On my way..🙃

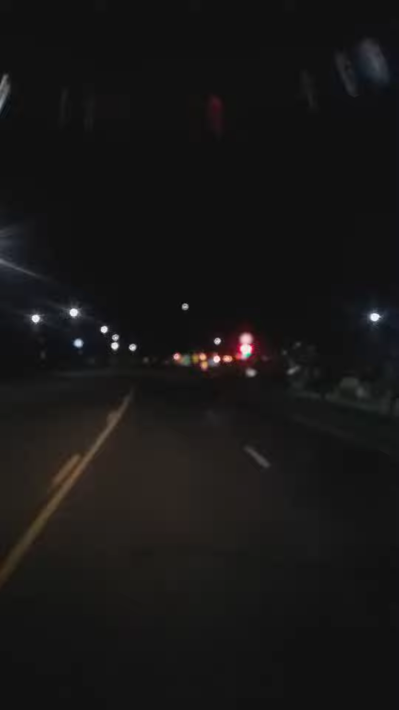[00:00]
good morning people it's Wednesday morning 1 30 a.m. I believe here outside of Fruita Colorado at the roundabout take the first exit to Colorado 340 so on my way and plan on leaving for a couple more hours but couldn't sleep so might well get up and trucking huh